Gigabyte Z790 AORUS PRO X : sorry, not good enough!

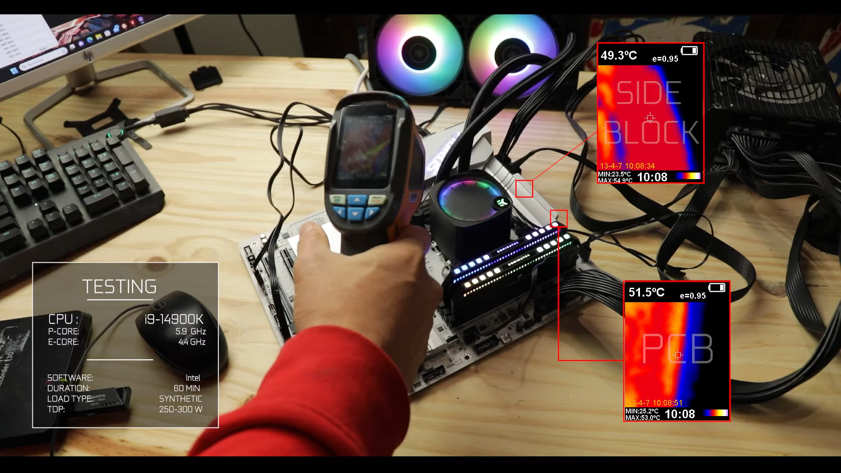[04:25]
impressively low 50 degrees Celsius at all time therefore I would do keep this VRM grading anywhere between